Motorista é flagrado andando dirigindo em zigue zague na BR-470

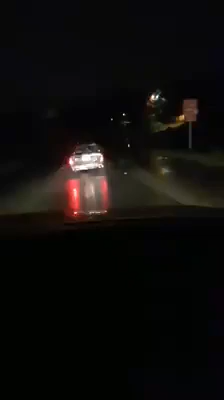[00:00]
...de ser atendido. A Polícia Rodoviária Federal agradece a sua ligação. Por favor, aguarde um momento para ser atendido.
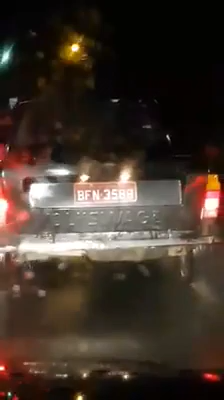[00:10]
Mas vai fazer a curva para a esquerda e vai engolir a curva ali, entendeu? Em caso de emergência, ligue gratuitamente para o número 1-9, sua chamada é a... Meu Deus do céu. Agora vai voltar para cá, não faz o seguinte. ...por favor, aguarde ser atendido. Menina que demora para ser atendido. Para agilizar o atendimento aos usuários em casos de acidente, cuidamos como a perna e viatura de esgaste. Se ele for falar, vai bater.
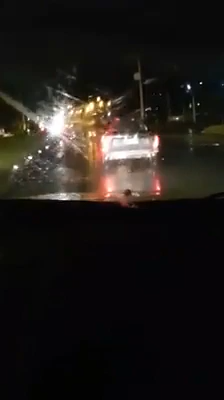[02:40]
A Polícia Rodoviária Federal agradece... ...a chamada é a primeira da fila e será atendida... É, segurei. É, vai atrás dele? Não, ele não vai. Não vai conseguir parar ele. Não vem trânsito.